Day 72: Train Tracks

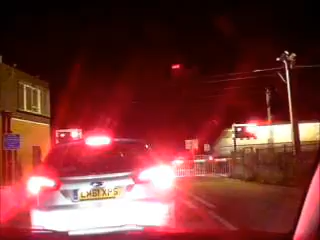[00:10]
Oh my god, I don't actually think it's going to go up. Everyone got ready. He took his handbrake off. Car behind me started his engine again.